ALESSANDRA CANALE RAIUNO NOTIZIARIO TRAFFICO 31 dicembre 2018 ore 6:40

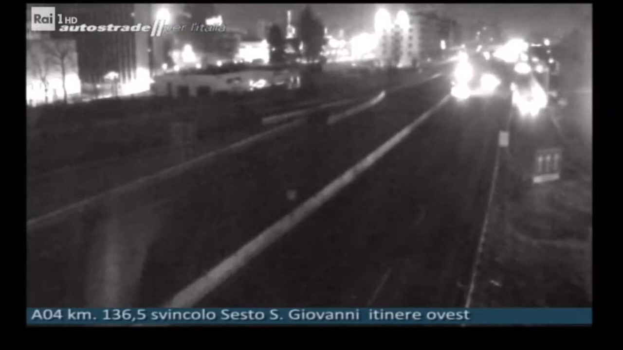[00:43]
qui siamo allo svinco di Sesso San Giovanni, di solito questo tratto è molto trafficato, invece si viaggia agevolmente. Scendiamo alla diramazione di Roma a sud, alle porte della capitale,
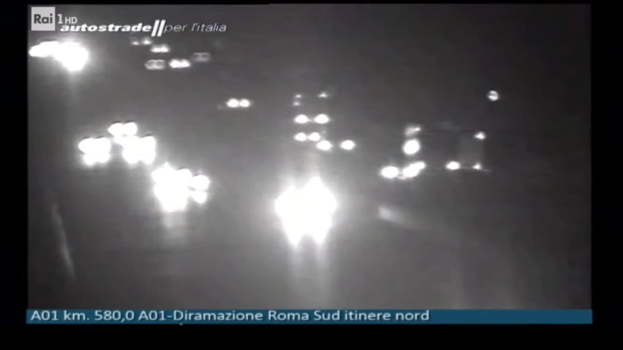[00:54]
qui abbiamo flussi veicolari vivaci e come vedete la viabilità è anche penalizzata dalla nebbia.